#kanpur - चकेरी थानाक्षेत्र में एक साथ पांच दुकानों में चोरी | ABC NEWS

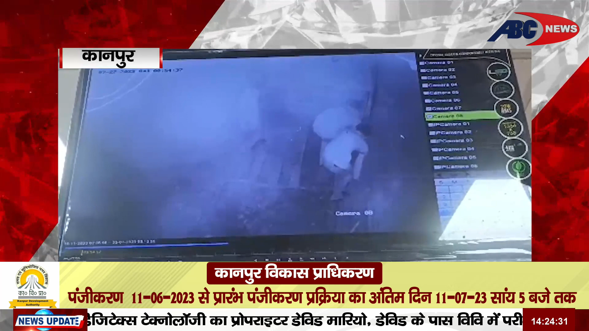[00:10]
साथ करीब चार दुकानों में चोरी की घटना चकेरी धाना शेत में हो चुकी है और इस बार चोरी के बात अहिर्वा में हुई है अहिर्वा के संजीव नगर निवासी सुर्प्रकाश सोनी के घर के
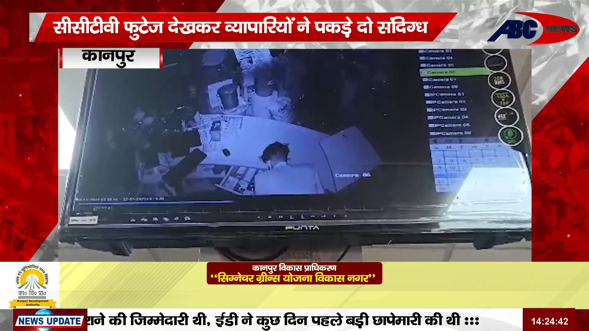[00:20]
नीचे ही जुल्री की दुकान है सुर्प्रकाश ने बताया कि शुक्रवार दे रात चोरों ने दुकान का
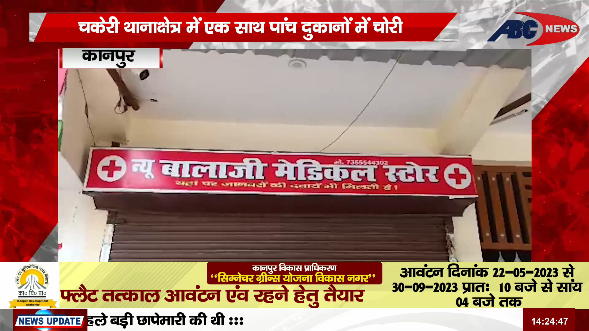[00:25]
शटर तोड़कर सोने और चां�
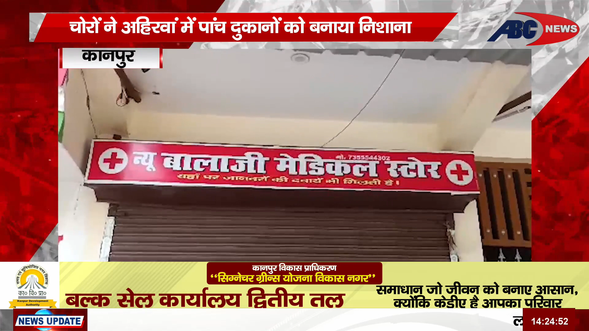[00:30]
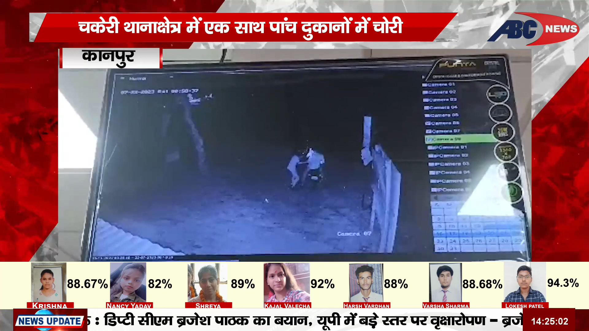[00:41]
रामनगर निवासी अविनाश तीवारी के मेटकल स्टोर का भी शटर तोड़ कर 20,000 रुपए और वीपी मशीन पार कर ले गए एरवा